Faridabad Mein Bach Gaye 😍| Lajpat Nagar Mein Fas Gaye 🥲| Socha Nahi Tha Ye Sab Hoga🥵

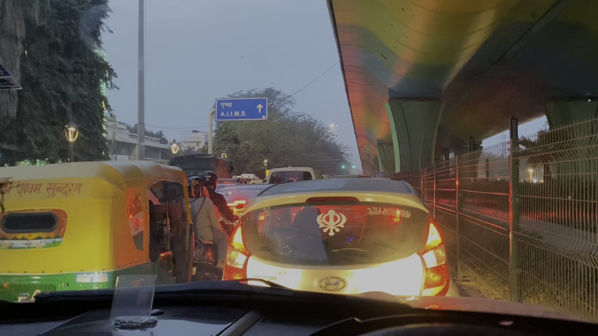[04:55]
और ट्रैफिक तो आप देखी रहोंगे कितने जादा है यह आप दो बाई सही में ऑटमाटिक गाड़ी चला सकते हो आप मैनुल गाड़ी पैर की हालत करा हो जाती है अभी हम लोग जा रहे हैं लाचपतनगर गाड़ी पार्क करके अपना फिर पैदली सारी मार्केट एक्स्प्लोर करेंगे